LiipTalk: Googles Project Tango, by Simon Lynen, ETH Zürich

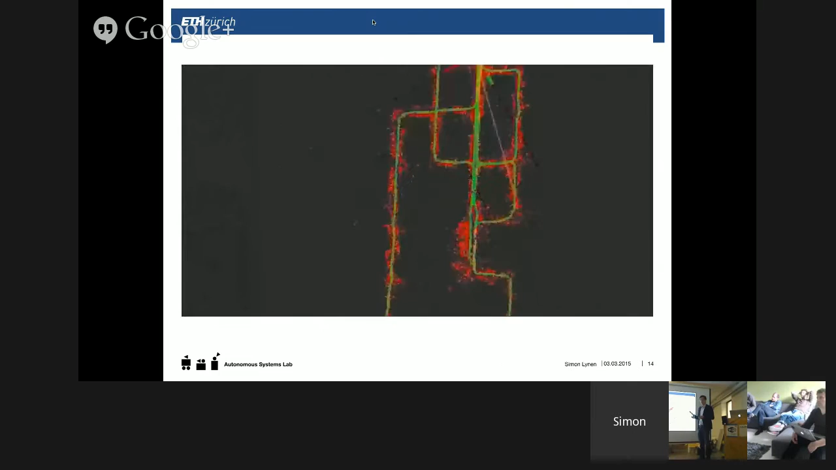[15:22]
And then you can make maps that are dynamic, and you can overlay on street maps for autonomous driving or for navigation for pedestrians.
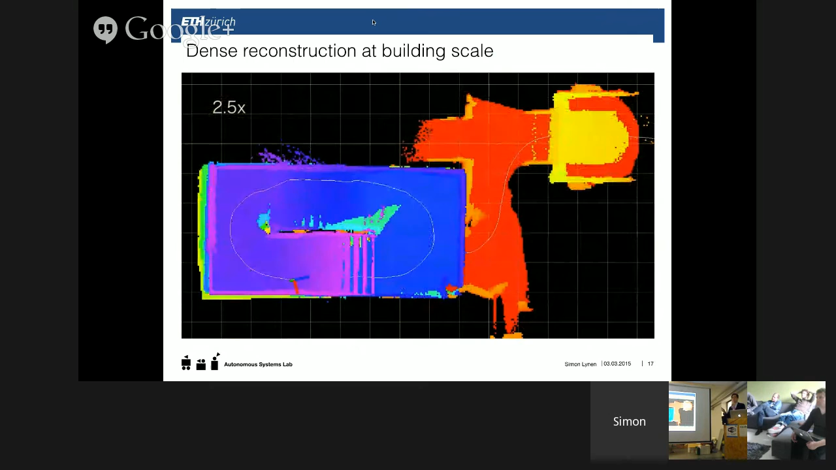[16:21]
where you let balls bounce off walls, or where you want to inspect structure, etc. So this goes on forever. What's remarkable here is that these really overlay from the top.
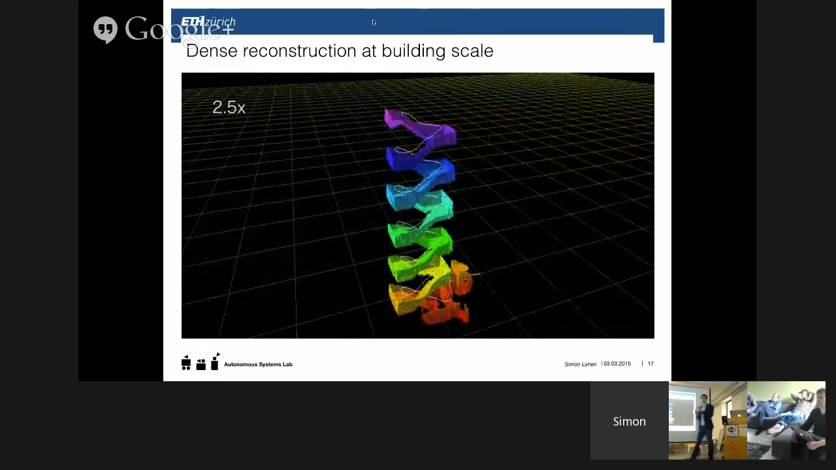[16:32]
So there is a bit of an error, but in principle, it's pretty accurate. Ivan is a fantastic engineer.
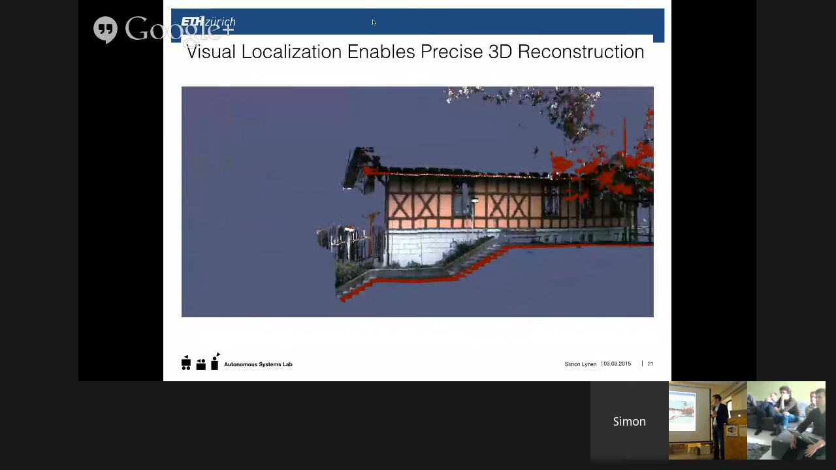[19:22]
But once you've done that, you can build very nice models of larger structures, which are centimeter or millimeter accuracy. This goes beyond what we can do in Tango with the depth camera because the accuracy is limited.
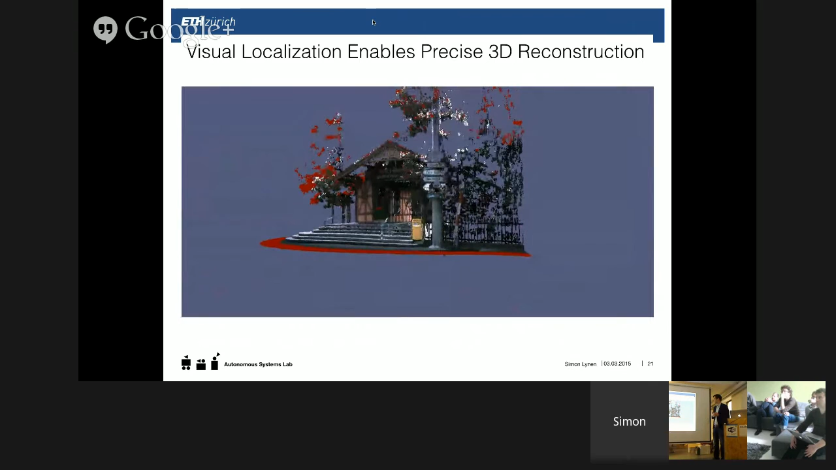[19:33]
But this is something you can actually probably build a building from because it's like millimeter accuracy given the laser.
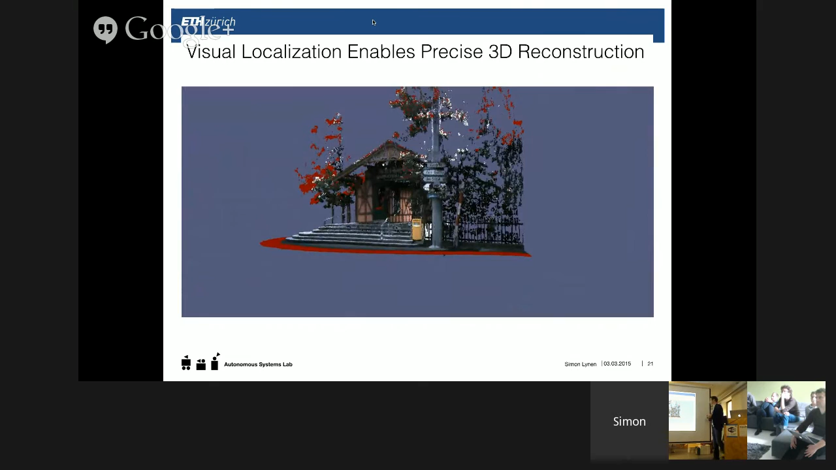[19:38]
This is work of some other of my colleagues, which use visual inertial navigation for industrial inspection.